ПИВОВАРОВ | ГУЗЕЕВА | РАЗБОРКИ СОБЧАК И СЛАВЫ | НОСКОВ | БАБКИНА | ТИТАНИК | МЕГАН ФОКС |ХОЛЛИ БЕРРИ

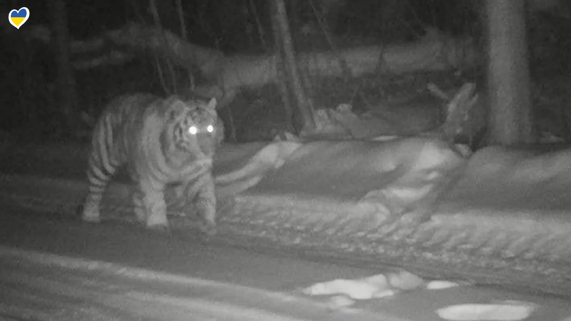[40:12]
И вот, как вы знаете, много где выставляют фотоловушки, чтобы следить за нашими братьями меньшими. А вот этот тигр, как я, ну не любит он, чтобы его снимали.
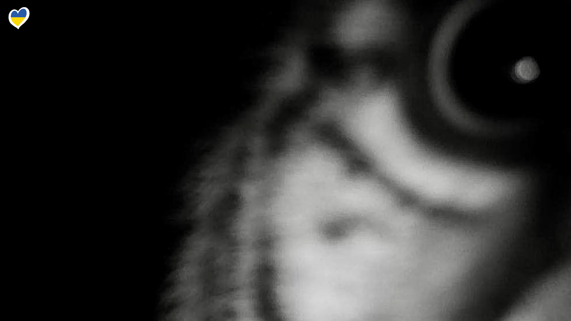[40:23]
Уже три ловушки он взял и уничтожил. Понимаете, вот такой вот он, вандал.
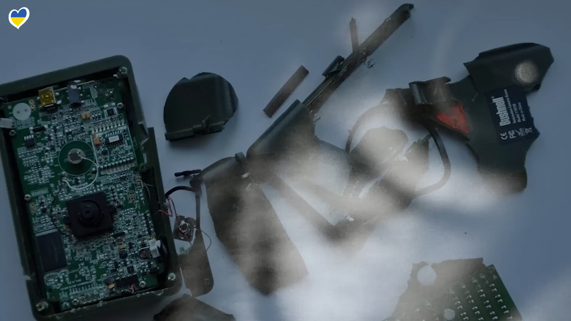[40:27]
Ходит и уничтожает ловушки. Называется, а нечего за мной следить.
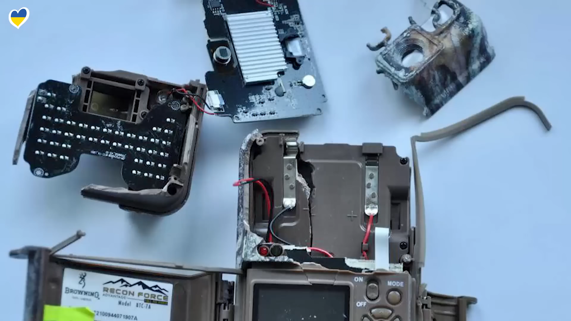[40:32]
Но, по крайней мере, какие-то хоть кадры удается заснять. В общем, тигр, который в душе, как я. Радостная новость.
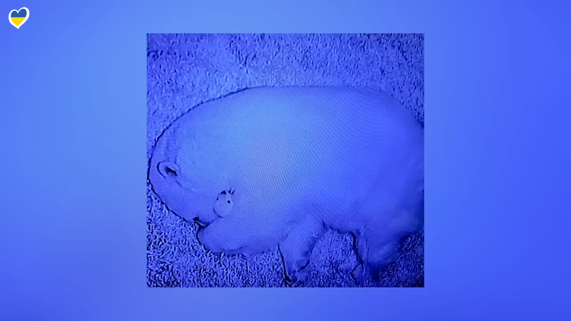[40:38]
У белой медведицы родились два медвежонка. Эти прекрасные малыши появились на свет еще 16 декабря. Но об этом стало известно только недавно. Белые малыши постоянно находятся с мамой в своем логове. Их специально не беспокоит, чтобы она не нервничала. В общем, мама со своими детенышами. Это всегда такая милая и прекрасная. Новая жизнь. Это чудо.